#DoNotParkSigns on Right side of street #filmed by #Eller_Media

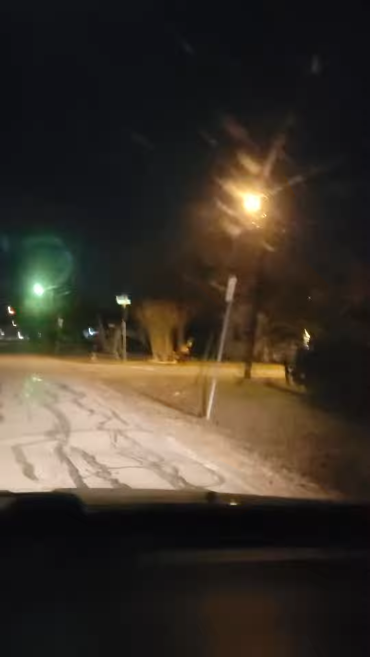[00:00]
on the right side it says no parking okay they didn't put these signs up until later okay huddo does everything backwards that i am in huddo basically we i keep telling them my mother